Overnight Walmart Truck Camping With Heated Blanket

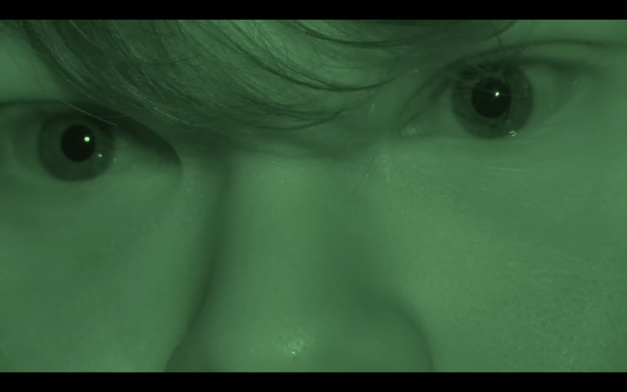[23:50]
what's up guys um I have it on night vision just because I
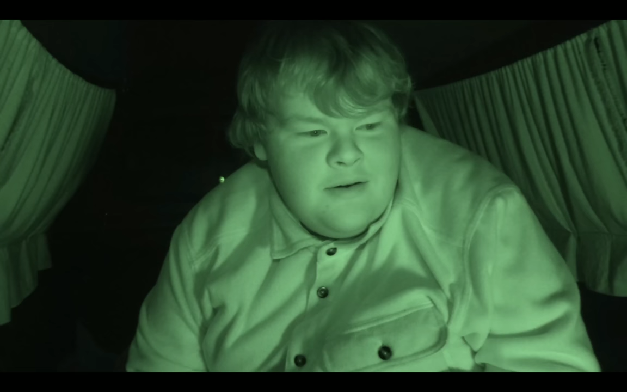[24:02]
don't feel like turning lights on and blinding myself right now um but I'm like starting to fall asleep because this heater is really so like from right where the curtains stop into the ceiling it just gets warm to hot but right at like the level ILA it's cold and that's obviously because the tailgate's open um before I go to bed I'm gonna have it shut obviously and I'm gonna have this running for a bit while I'm up and then before I go to bed I'm gonna shut it off
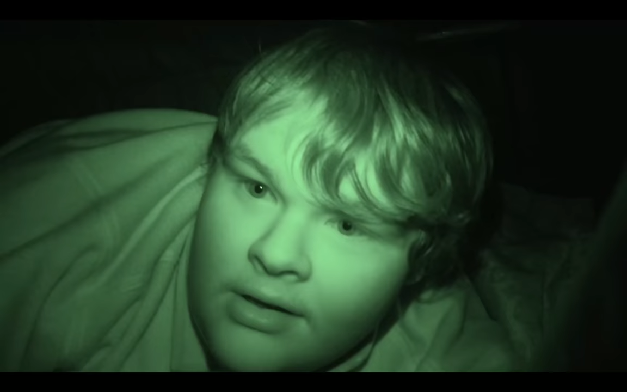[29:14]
I'm gonna try to go to bed um I am zippered in to this bedroll
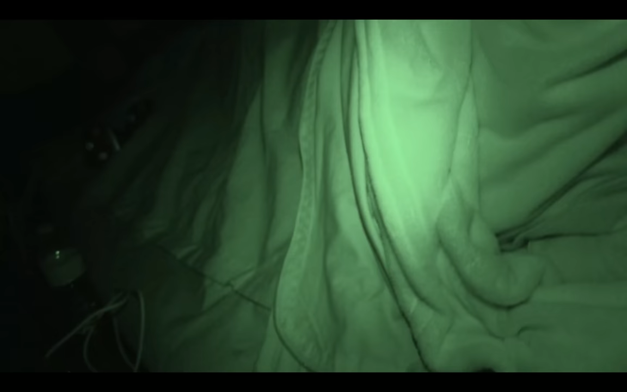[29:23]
so I am tucked in here pretty good heater's off
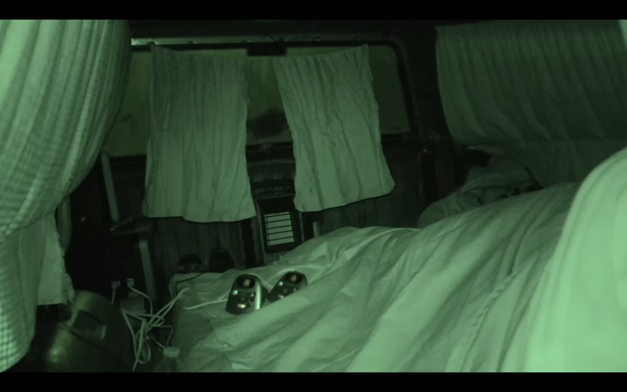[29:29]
curtains are over the end no one could barely even see through anyways because the mud is so thick on my window but I'm gonna try to go to bed
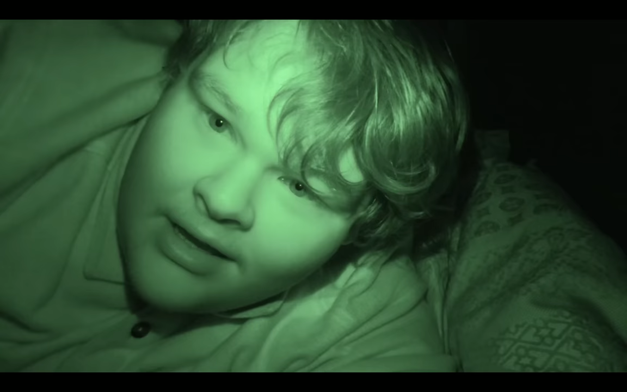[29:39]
and uh the heated blanket is trying to work but it's just very cold so look at all my hair looks like a mop looks like a big mop look at it there's my forehead appearing big forehead
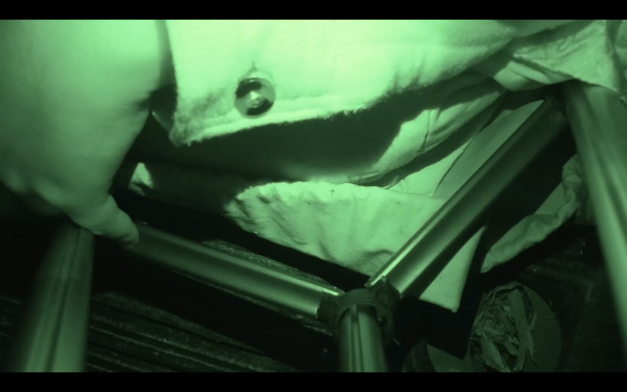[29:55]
oh and the camera's broke alright well I'm just gonna let you guys lay there goodnight alright guys so the only downfall with this truck cap is that